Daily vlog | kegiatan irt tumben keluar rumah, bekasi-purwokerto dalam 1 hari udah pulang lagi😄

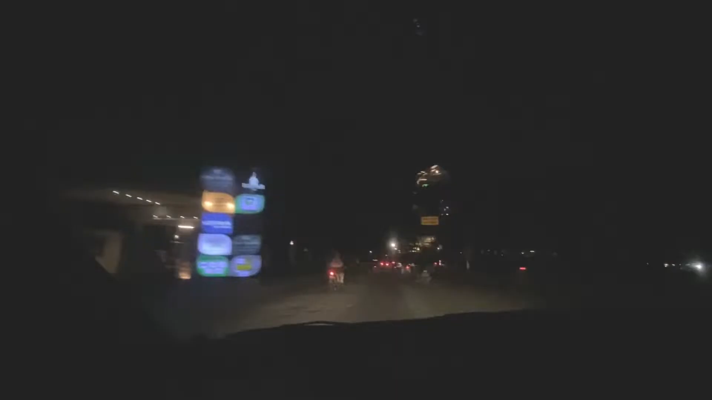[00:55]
Ini udah di baru mau berangkat ini di Harapan Indah ya.
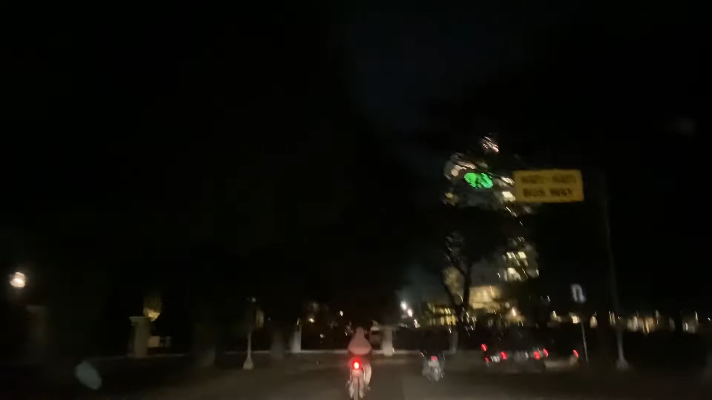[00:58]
Mau masuk tol kita pertama kali sih Mam.
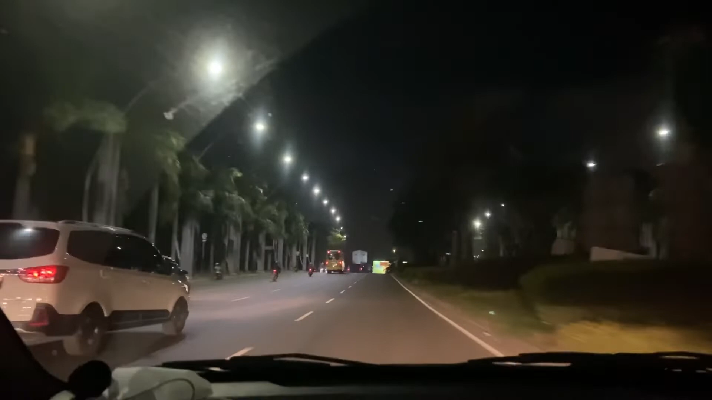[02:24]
Semoga ya Mam ya bisa berdampak positif gitu ya Mam ya. Amin. Nah, ini aku udah di lampu merah Harapan Indah, udah mau masuk tol ya Mam ya.
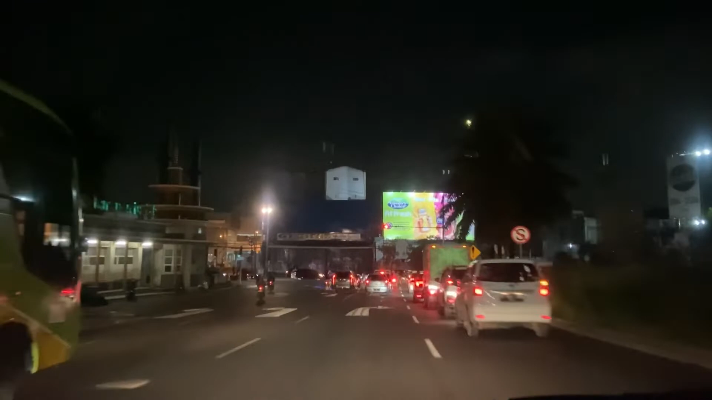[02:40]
Di sini agak macet. Macetnya karena lampu merah aja sih ya. Alhamdulillah enggak terlalu macet yang gimana banget ya Mam ya. Karena Jumat juga, biasanya Jumat kan memang ramai gitu ya Mam ya.
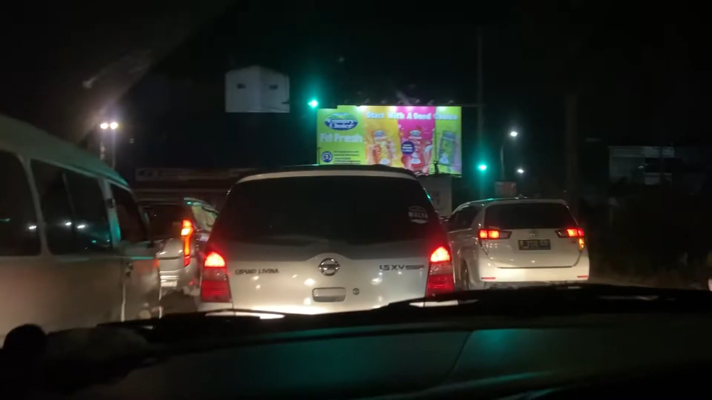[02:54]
Nah, ini aku mau masuk tol Mam, lewat tol Pulau Gebang ya Mam ya.
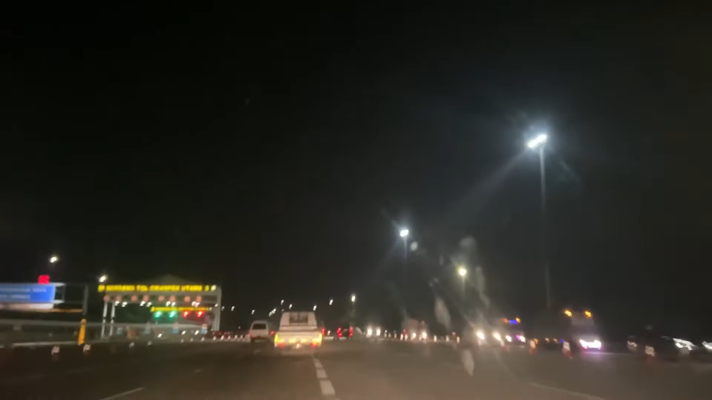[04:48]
Harusnya bisa kepake 4 jalur, ini cuma 1 jalur gitu Mam.
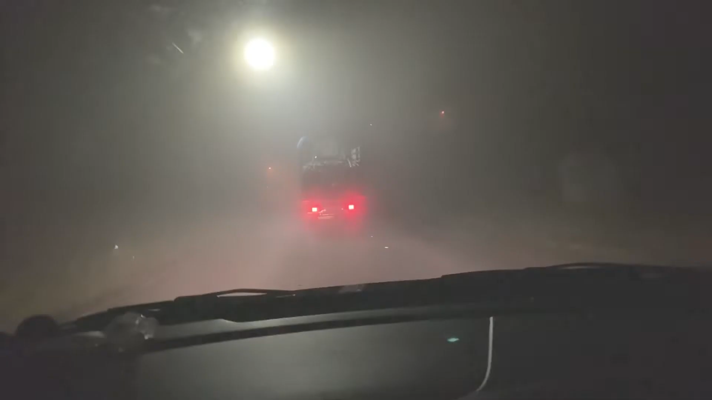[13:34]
Tadi tuh pintunya bukaan gitu, cuma aku tutup karena maghrib ya. Nah ini kita udah jalan pulang lagi, Mam. Ini aku berangkat jam setengah 8 malam lagi. Kabutnya tebel banget ya, Mam ya.